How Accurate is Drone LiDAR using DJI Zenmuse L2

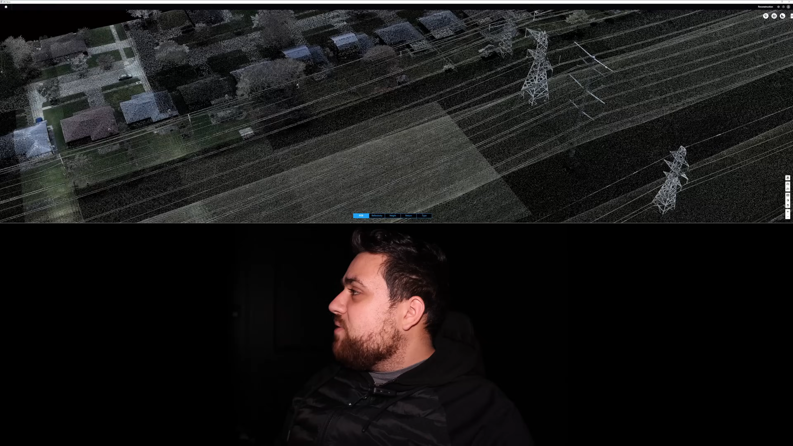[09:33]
I mean, I can see every single one of these lines. It's amazing to see how much data was collected and how just wow, I'm honestly speechless. I don't know what to say. It looks incredible. I love it. The reconstruction definitely turned out really well. If I zoom in here, you can see that, you know, each of these lines, there's not that much noise actually.
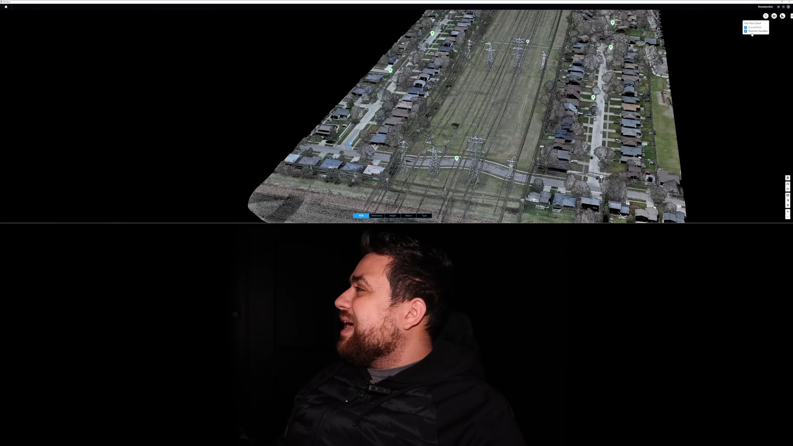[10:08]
Additionally, I was able to classify this point cloud for terrain and non-terrain points. So if I go over to the filtering, I can actually turn off the points not classified. And check this out. You've got the actual ground here, you know, all of the buildings, the power lines, anything that's manmade is just gone and you're getting a bare earth model. And if I turn the other points back on, I can change between the different types of point clouds. So we've got a different type point clouds.
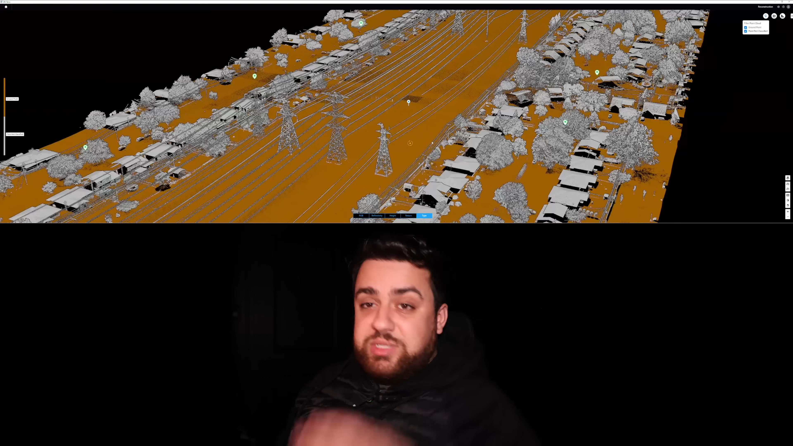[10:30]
So it actually segments the different types of points based off of classification.
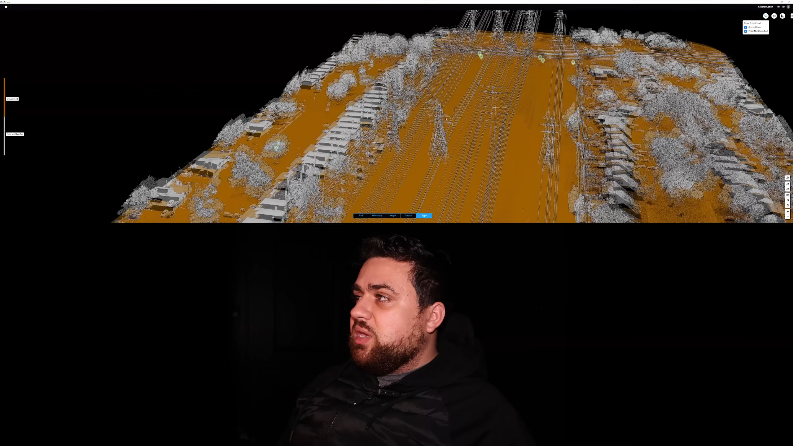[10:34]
So that looks really cool. You can also choose height. So anything with higher altitudes will appear.
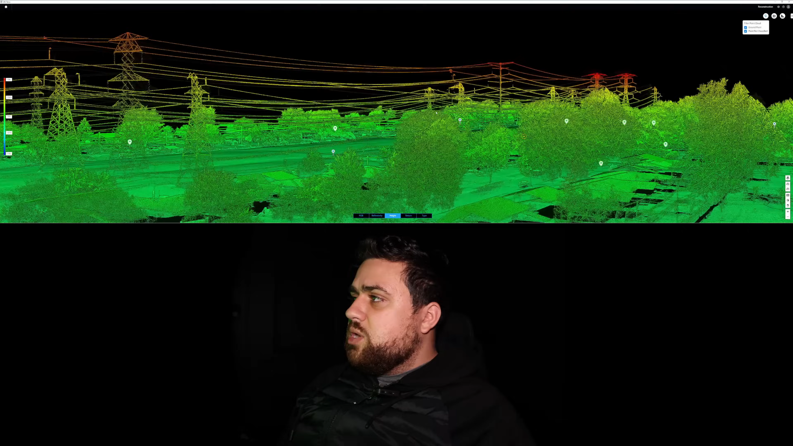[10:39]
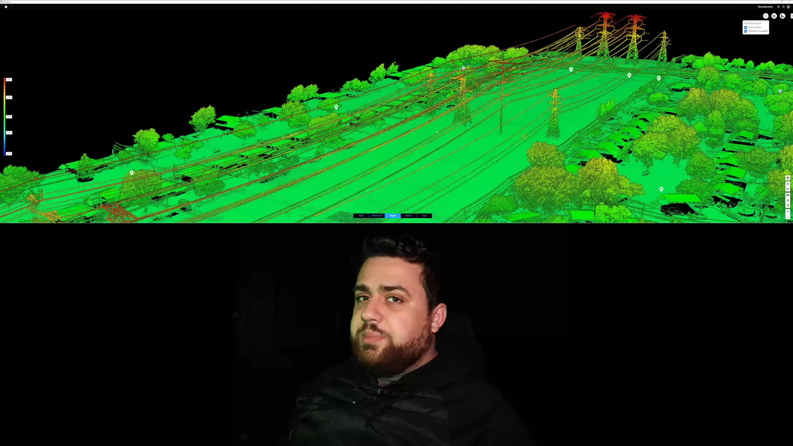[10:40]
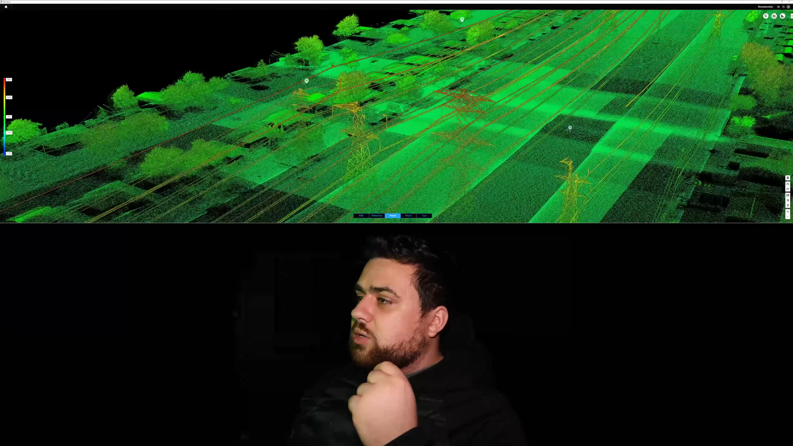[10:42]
So you can see that the ground is green and the power lines are coming in, in red, orange, and yellow. You also have the returns. So we did set the returns to dual. And the reason I did that is, as you can see,
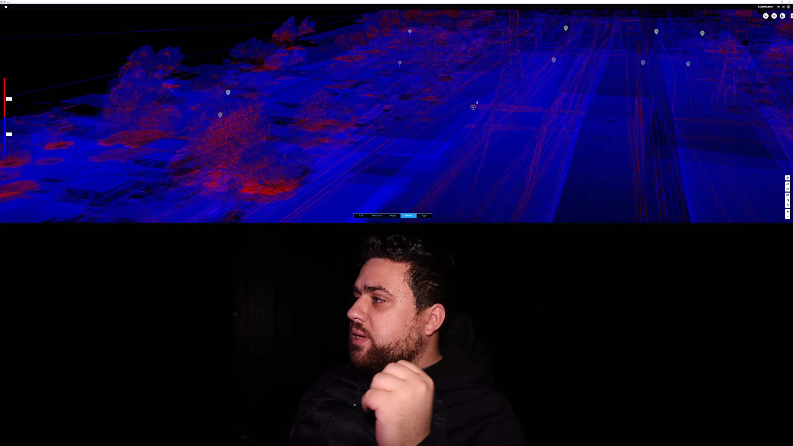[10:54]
like these power lines are all blue and then areas that are beneath the power lines where the ground is are in red, which is the second return.
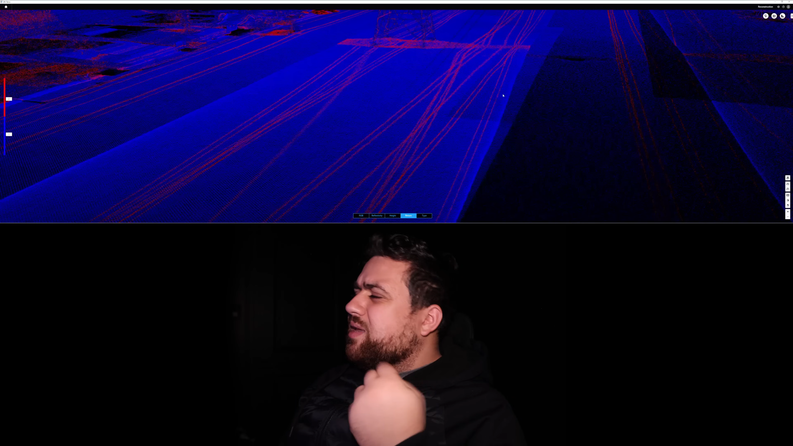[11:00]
In hindsight, I think I should have just used all five returns that I'm offered on the L2. I would have gotten more data and like areas here that are black, we would have gotten more data in those spots. But I mean, under trees here, you can see a ton of red and that's all second returns. And so this data that you see beneath the trees, like an increase to the point cloud, all this data down here beneath the trees, you would have not gotten that with photogrammetry. So very cool.
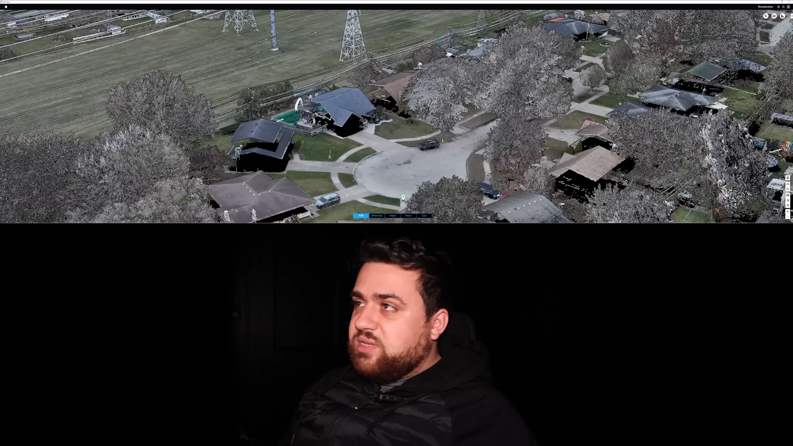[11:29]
And I'll definitely be testing the five returns the next time I play with the L2.
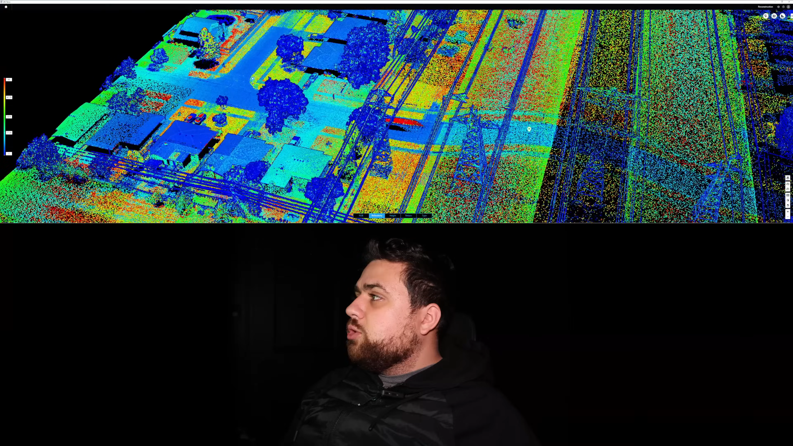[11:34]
You also have a reflectivity point cloud visualization. And if I zoom in here to one of the ground control points,
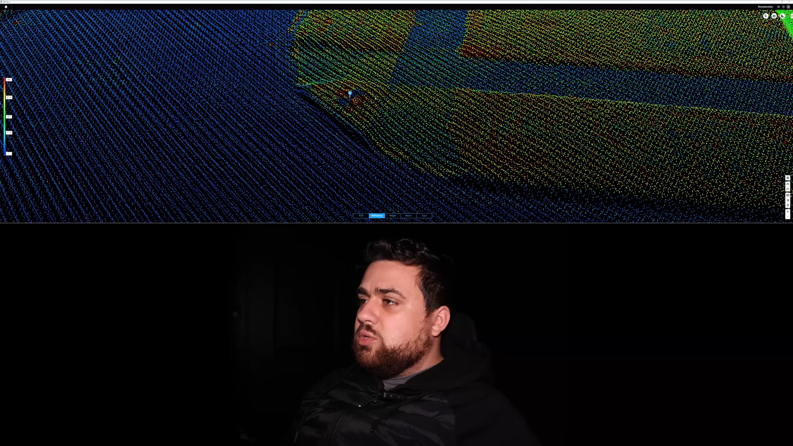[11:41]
you can definitely see where it is falling and right
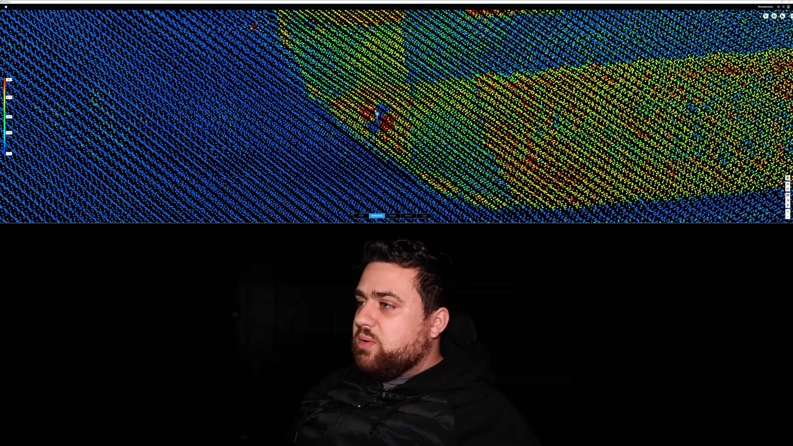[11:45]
there in the middle of the little checkerboard pattern. So that's really cool. It's really nice to see everything falling into place.
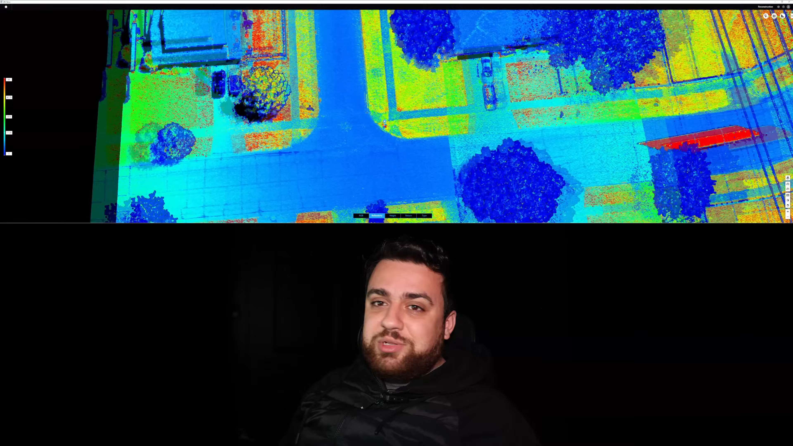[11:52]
We can also do like a profile cross section to see how much noise there is in the point cloud.
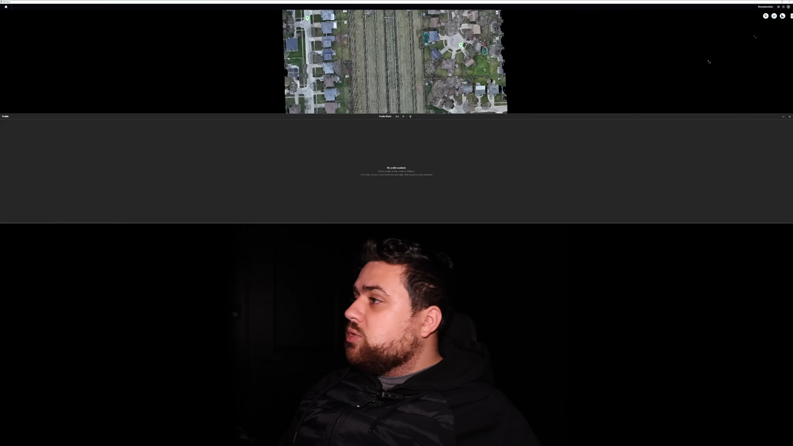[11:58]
So I'm probably going to pick this road right here. Let's do, I don't know, we'll just do a cross section here. Okay. If we take a look at one of the low elevations, we've got 607.20 and a higher elevation, it looks like 607.33.
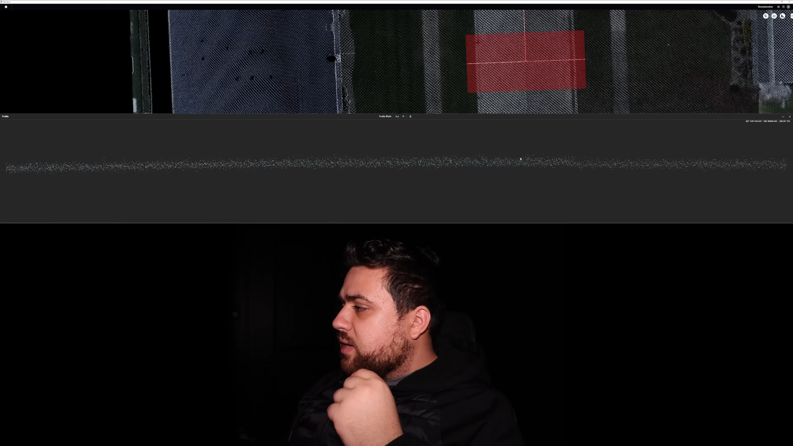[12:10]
So we're looking at 13 hundredths of a foot, which is about four centimeters, I would say. Four centimeters is not horrible.
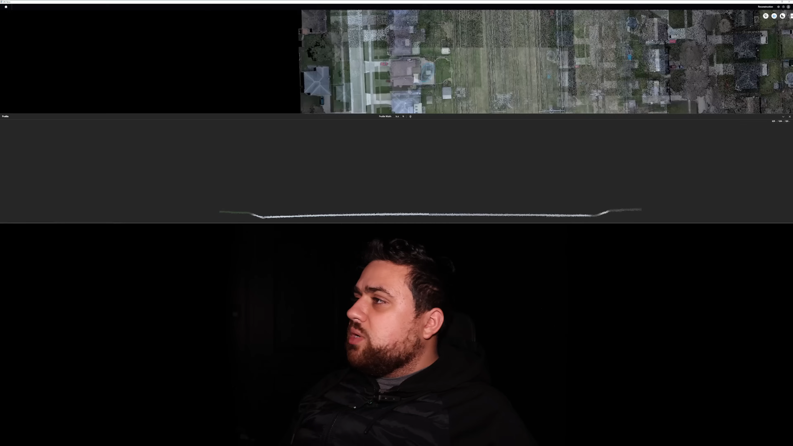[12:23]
Let's try the other side here, just to get a second sample. Let's do this sidewalk. So it's a slightly smaller example. Okay.